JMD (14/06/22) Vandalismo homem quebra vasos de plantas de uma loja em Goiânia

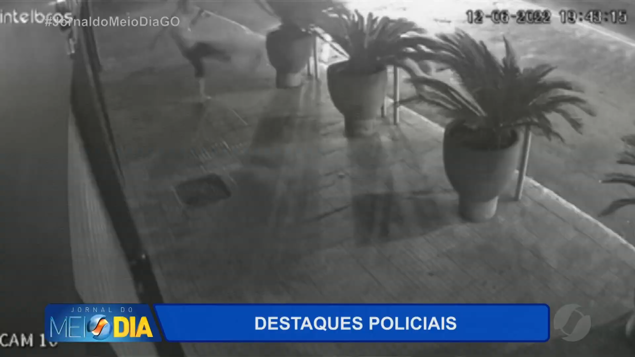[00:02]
Esse homem foi flagrado fazendo o que? Meu Deus, chutando e destruindo todos esses vasos de planta.
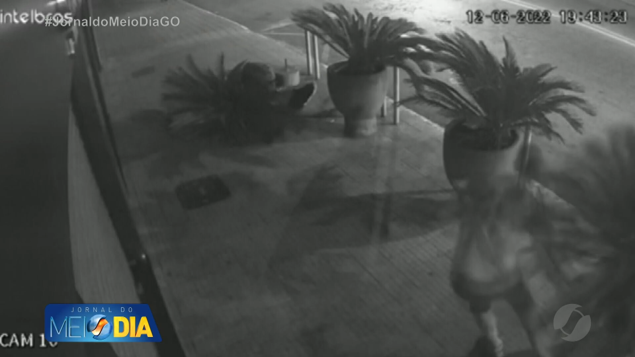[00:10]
Olha só, o primeiro, agora vai lá, destrói outro, puxa outro. Que babaca! Mais um, quebrou todos. Isso aconteceu na Avenida 24 de Outubro, no setor de Campinas, aqui em Goiânia.
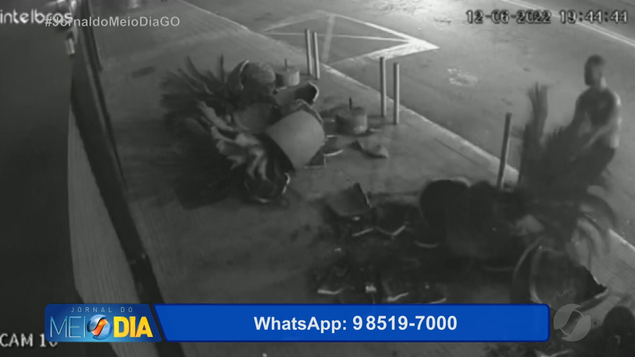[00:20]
Ele chega pela calçada chutando todos os vasos que vê pela frente, vasos ornamentais da porta desse comércio.
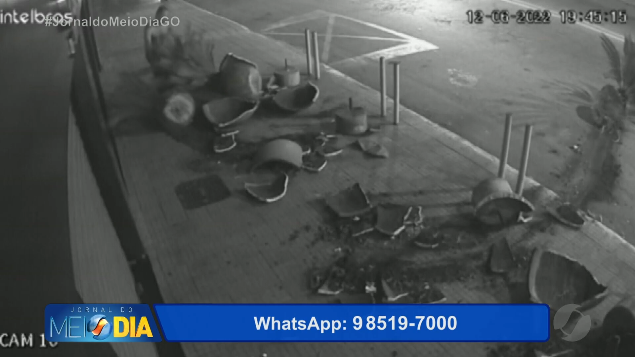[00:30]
O dono do estabelecimento, assim como nós, ele ficou indignado com essa situação, não contente com tudo isso, ele ainda arranca a planta ali, espalhando terra pela calçada, todos quebrados. Ele ignora as câmeras, não está nem aí. Que loucura! E ainda há informação de que esse homem estaria bêbado. É muito fácil, né? Botar a culpa na bebida, olha só. Aí ele leva os pedaços dos vasos lá para o centro da pista, como você viu na cena anterior.